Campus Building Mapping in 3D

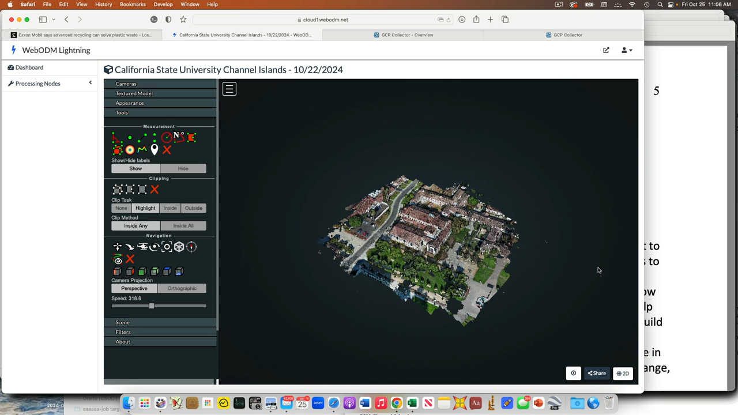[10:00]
And so, what we can see here, and you guys, and so don't, don't click it quite yet if you guys already have the link, but just have a look up here first. Okay, so, I can do various things with this. So, I can say, so this is obviously Sierra Hall. First, let me screw you a little bit. Okay, so, there's Sierra Hall. So, I can, I can click this guy, and it'll tell me in space where it thinks all of the images were taken from, right? So, each of these blue planes is the location of, in this case, the drone.
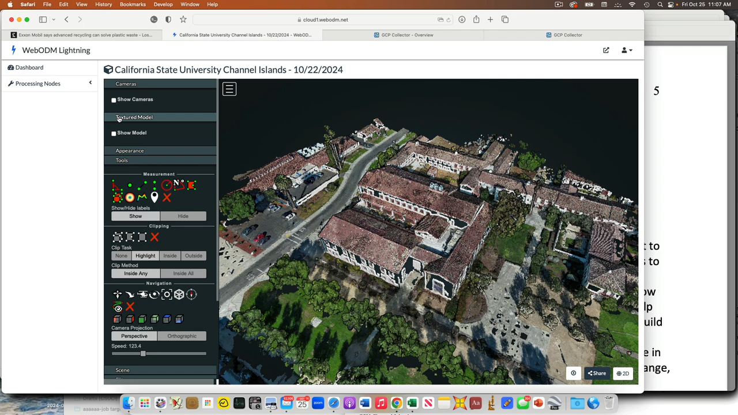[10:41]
So, if we look at this, right? If I just, I, I, this, I've sent you guys just the 3D model link, but if I kind of scroll in, right? We can see all these little, little teeny tiny points.
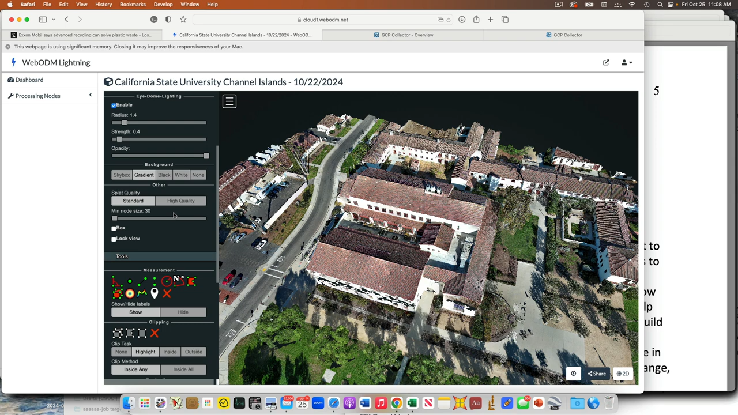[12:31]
And that's really just an issue of how quickly is our internet connection. Again, it's not changing anything about the actual model. It's just how it's being displayed to us in the, in the browser. Okay, but then the thing I wanted to draw your attention to is now we can start doing actual things here, right?
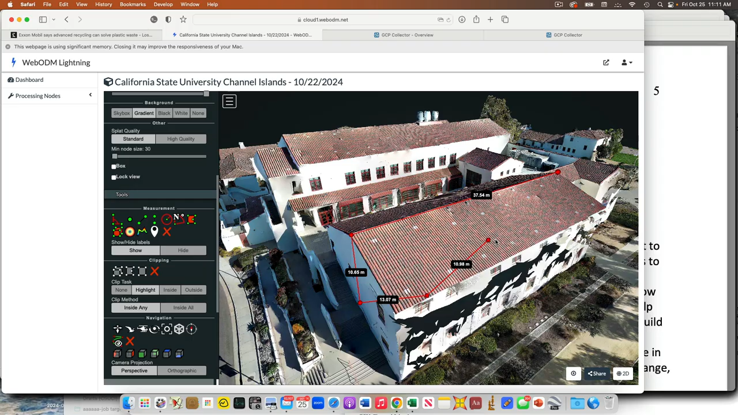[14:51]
And I can change it to be feed or whatever I want. And if you look, but, but, so have a look. So since we're all going to be sharing this, since I wasn't able to render all the different ones, right? I could do all these measurements. Uh, if you were to log on right now, you would see all of my measurements. So when I'm done with this, I'm going to come over here and I click this clear, and then I'll just leave it, leave it clear so that if I, if I'm playing with this, I'm not going to leave my, my, um, measurement notes all over everything for the next. Person. Um, okay. But you can have a look and it's going to, it, there's like, you know, point, there's elevation, there's all kinds of tools you can use to measure, uh, volume and stuff like that, et cetera.
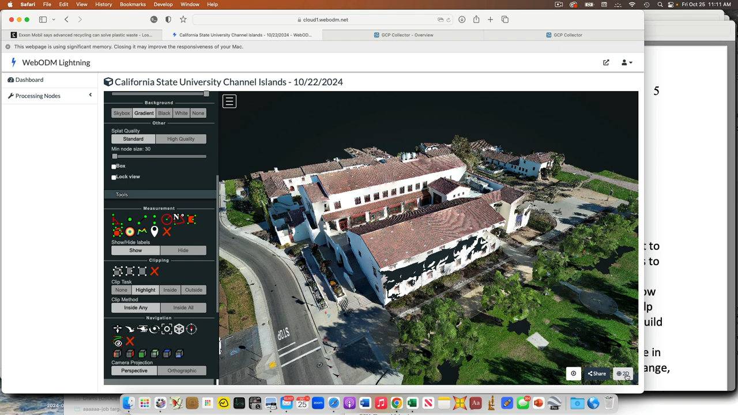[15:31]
Um, and then, okay. So this, so this option I'm on is on the 2D version, or excuse me, the three-dimensional version. I can then click this guy and it's going to give me the two-dimensional version. Again, sometimes all we want, all we need is the two-dimensional version.